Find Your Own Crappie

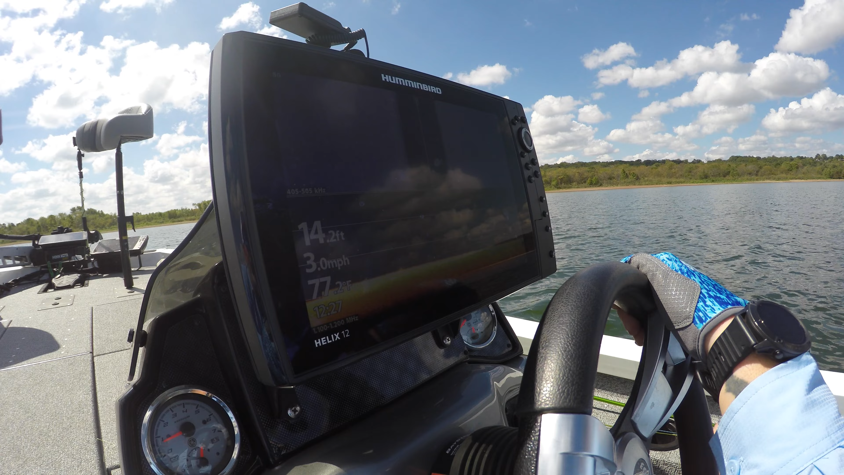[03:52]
On screen: depth 14.2 ft, speed 3.0 mph
So really, I'm watching this. Because if you get lucky enough to run right over it, obviously you'll see it on down, but this is going 160 feet, 80 feet either way. Then I'll come back around, and I'll go right over whatever I see.